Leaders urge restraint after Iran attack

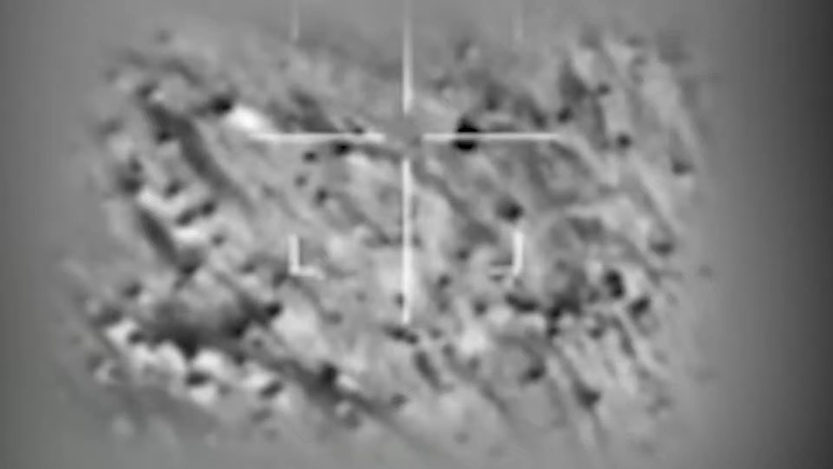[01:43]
Iranian drones and missiles headed towards Israel. In all, 99% of weapons were intercepted by Israel,
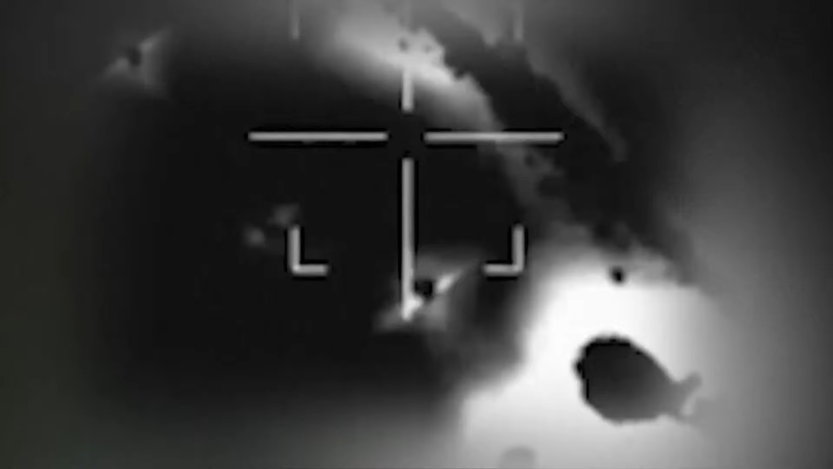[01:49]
the U.S., the United Kingdom, and Jordan as they lit up the night sky.